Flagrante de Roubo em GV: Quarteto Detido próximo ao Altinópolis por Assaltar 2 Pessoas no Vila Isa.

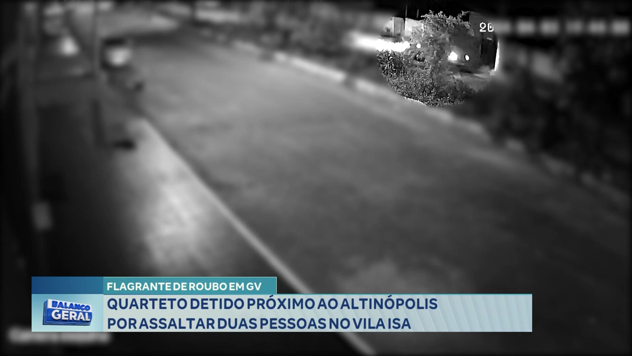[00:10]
Quase que eu vi a hora ali, viu o diretor. Olha lá, 19h44. Olha que as pessoas estão na igreja, né? Ó, ó,
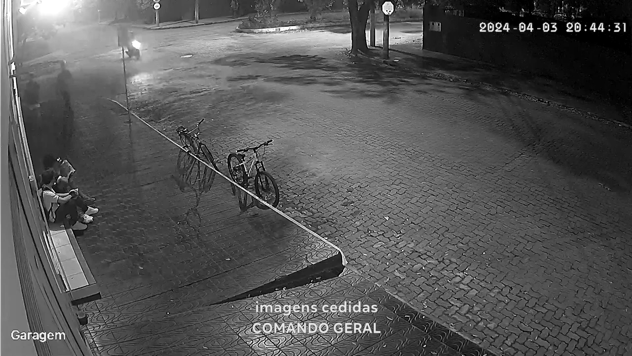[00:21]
ó, lá vem, lá vem, como diz o outro, lá vem eles. Ah, essas pessoas aí que são vítimas, que estão sentadas? Olha lá, arrancou a arma. É arma? Aí, toma tudo, ó.
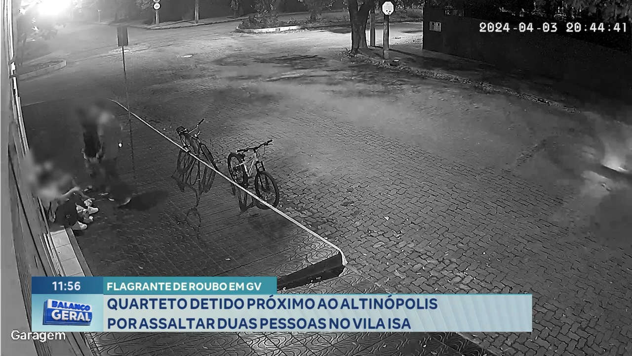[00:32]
Me dá isso, me dá aquilo outro. Isso, pode passar tudo aqui. Sorte que não levaram as bikes. Ah, mas é porque eles estavam de carro, né?